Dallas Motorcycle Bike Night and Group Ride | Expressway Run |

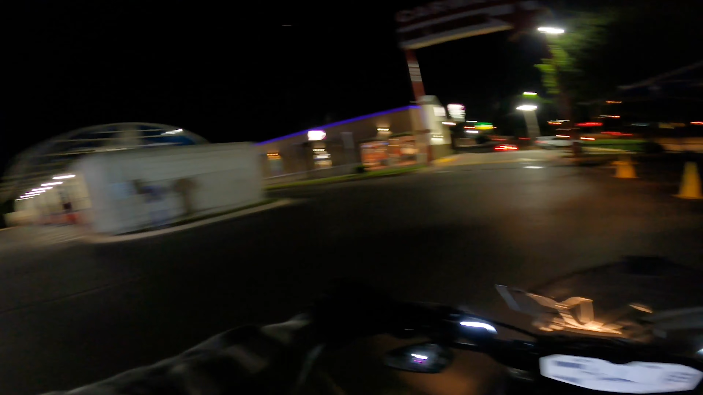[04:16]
All right, guys. We made it to the second meetup spot and they're still not here.
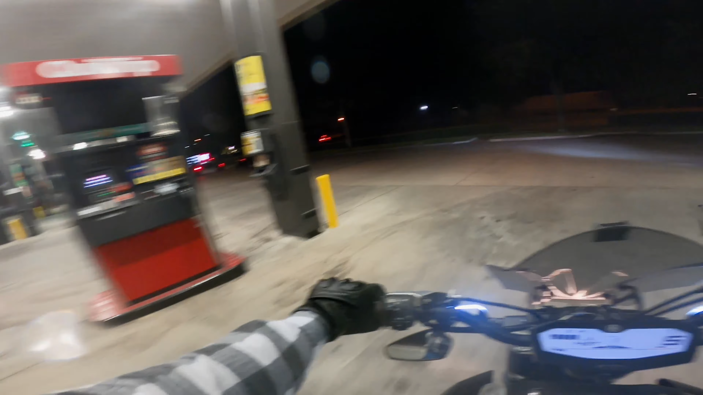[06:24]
But we're going to head out and do this now. Got a FZ09, ZX6, a BOSA. Big ol' BOSA. Kevin's S1000 and this FZ8 right here. So it'll be pretty chill. Like I said, we're going out to the expressway right now.
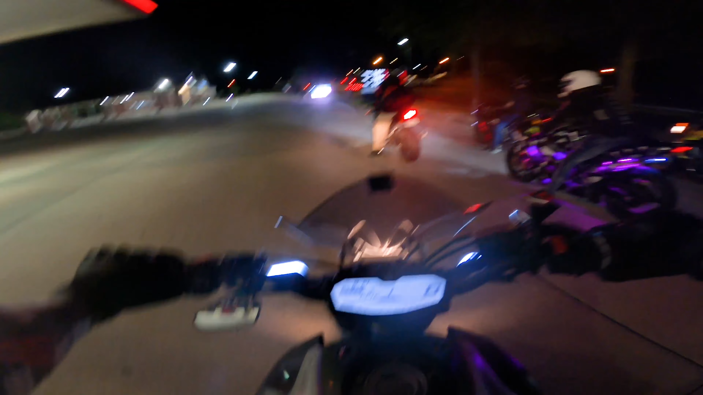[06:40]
I'm sure those guys are going to do some hooligan stuff. I will not be like I was saying. And probably won't be a whole lot of talking in this one just because we're going to be on the highway a lot. But get some cool clips and then that'll be it.
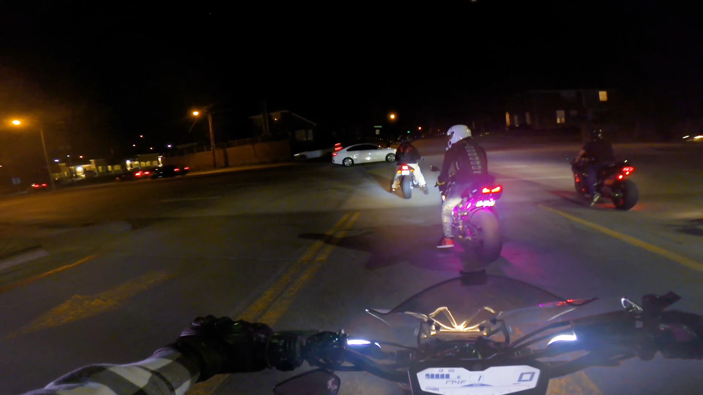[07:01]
Obviously, it doesn't seem like a long time to y'all. But we've been sitting right here for way too long. I like the underglow that this dude has on his ZX6. I want to do something like that on this. I know Kevin used to have kits where whenever he hit the brakes, it would automatically illuminate the brake lights.
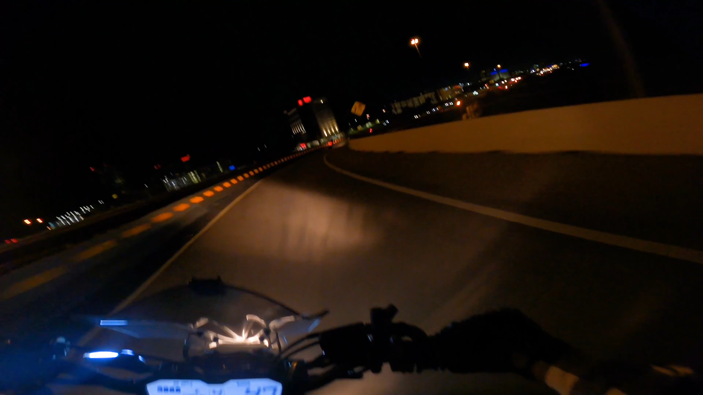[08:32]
I didn't mess with the settings I needed to mess with to make the camera good for night time. Oh, I just realized that. I really hope this comes out okay. This would be a big shame because I can't exactly recreate this. If I go out and do like a vlog or something. And just record like a topic or whatever. I can recreate that. I can go out and fix it. I can't fix this. I can't redo this. You got a big boy over here on the charger.
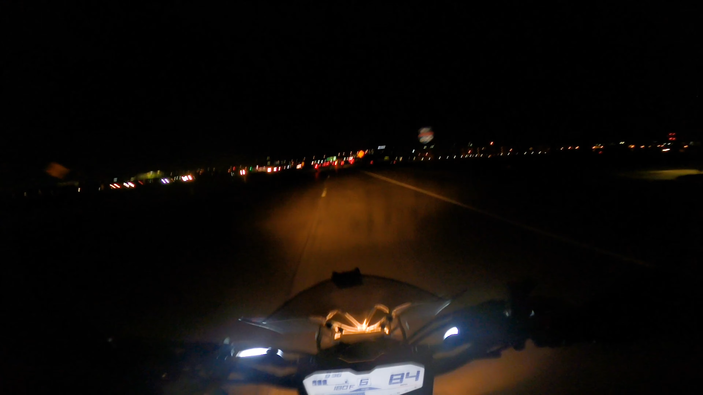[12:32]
Oh, I can't believe we found him. Oh, he's taking it off. Dude, this is homie. So the expressway and, like, the regular highway right there. They run next to each other. The expressway is actually under that highway, so all he had to do was really go straight to find us again, but that was funny.
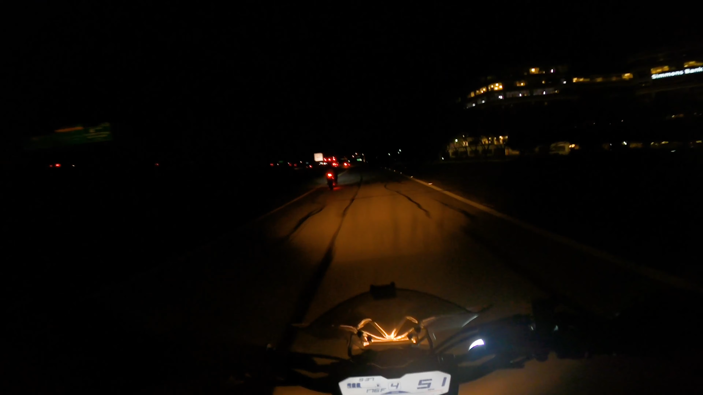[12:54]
I didn't expect him to pop back up. I completely forgot they did that.